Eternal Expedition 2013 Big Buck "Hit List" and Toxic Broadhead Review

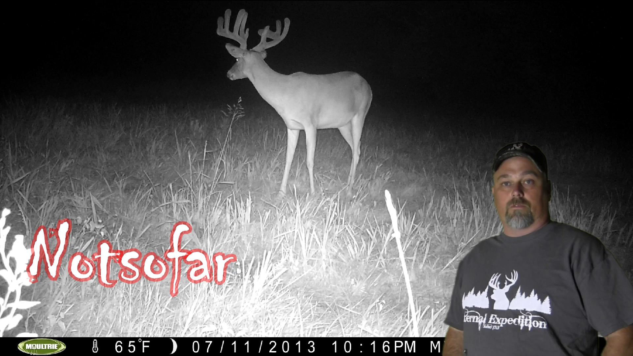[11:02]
The not so far deer has really exploded this year. All right on to the next buck, face plant. This deer come off a farm a little bit further north here.
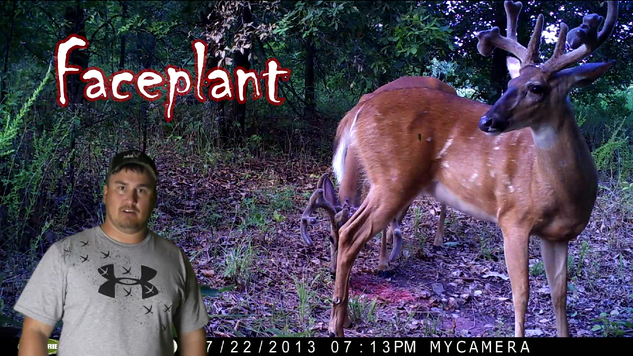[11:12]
We got the pictures of him in a bachelor group with some other nice really young deer but looks like good genetics. However this deer, face plant, looks like he literally fell maybe this year at some time or someone just got really mad at him because his horns are broke, smashed in front right off the bat. And the next buck would be the Hulk, I believe is what we're going to call him.
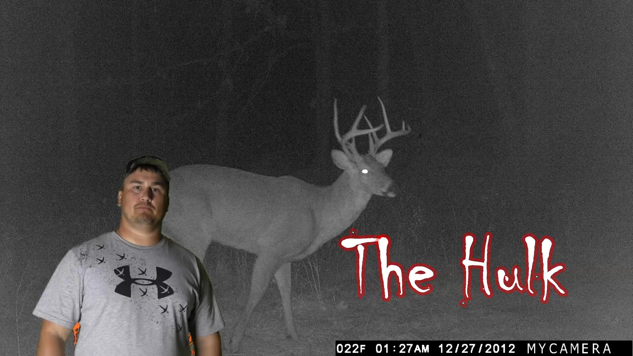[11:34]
He was just one of the little dinks up there, your average little nine point with a split G2 or something, I'm not sure. But we got pictures of him early on this season all at night and this buck has exploded and added several inches and just got crazy with points. He has 12 or 13 I believe. Along with all the hit list deer, a lot of guys had a lot of great encounters last year.